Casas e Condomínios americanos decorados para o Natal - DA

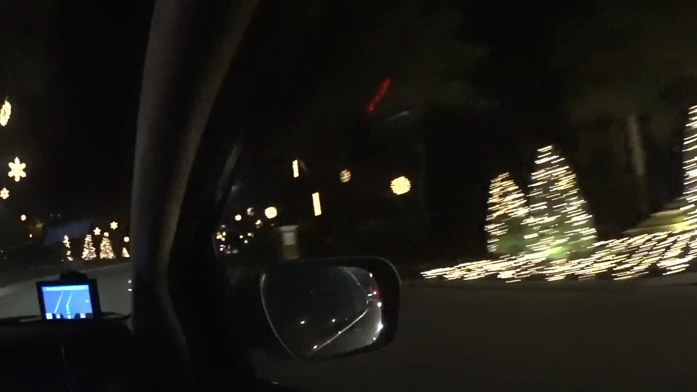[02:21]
Fica até sem palavras, porque é tão lindo. Olha o chafariz ali no meio.
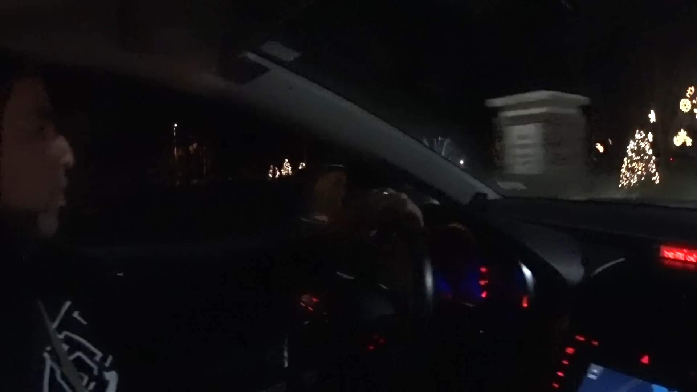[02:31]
Tem sempre um laguinho aqui, todos os condomínios. Aqui vai ver um lago. Olha, gente, aqui no nosso lado direito, de longe.
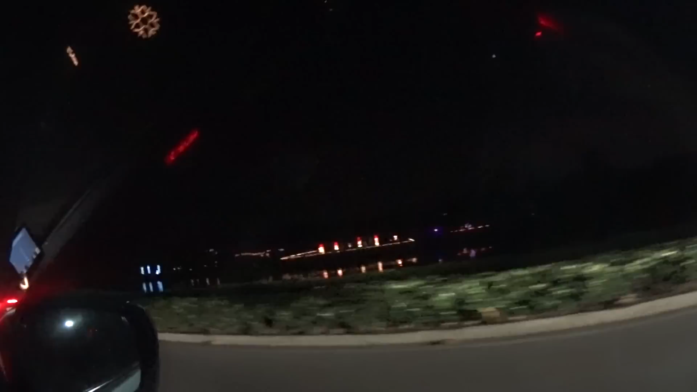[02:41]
Vocês podem ver aí muita coisa decorada. A entrada aqui do condomínio.
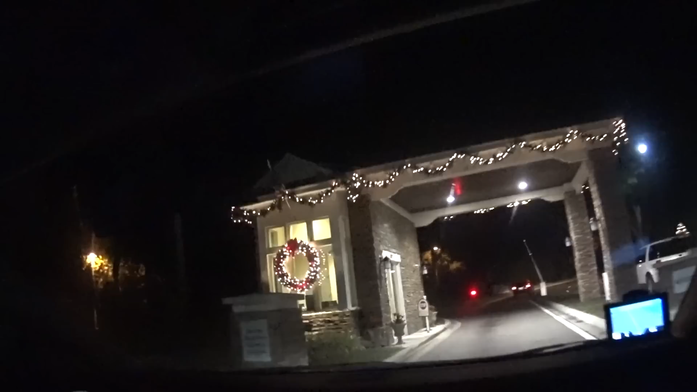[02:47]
Aqui a gente não vai conseguir passar mais, porque é fechado.
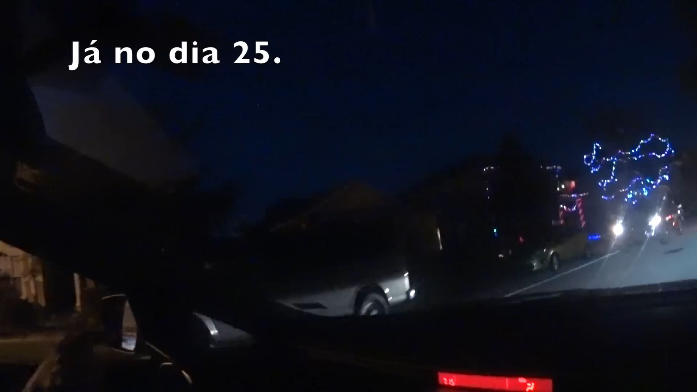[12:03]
A gente tentou ver ontem toda acesa e ela só estava com os infláveis acesos. Uma delas, né? Olha só, gente, como a casa está toda,
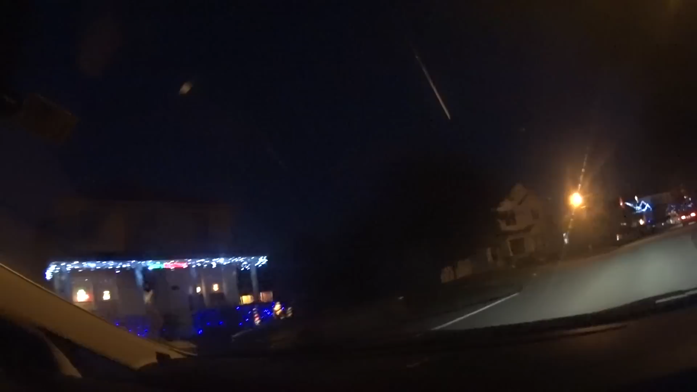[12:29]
tem a casa mais bonita, mais bem enfeitada. Então é uma, meio que uma concorrência, né, que eles fazem entre eles.
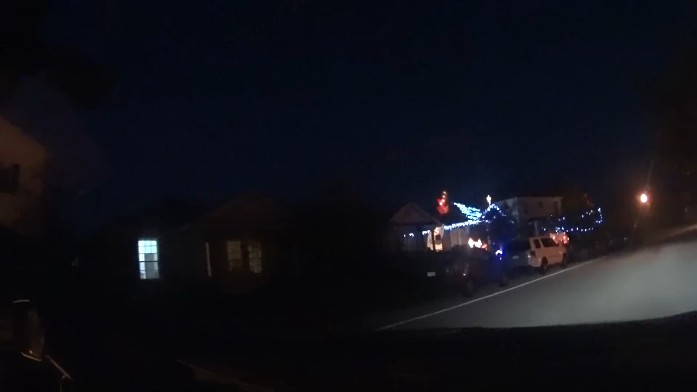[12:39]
Então, olha aqui, a outra casa.
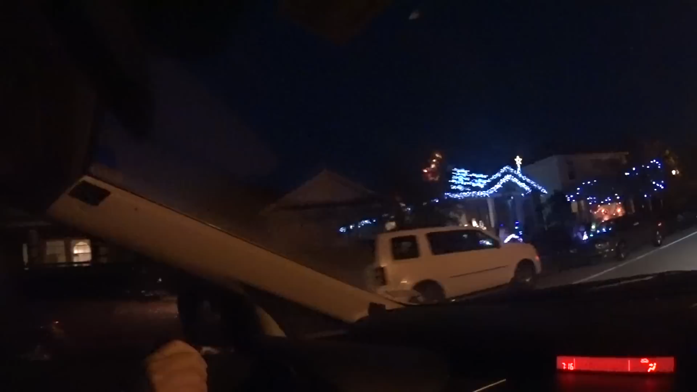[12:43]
Olha, acho que é até a casa do Papai Noel, né, que a gente filmou a casa do Papai Noel antes, olha lá, o Papai Noel lá, na porta de novo.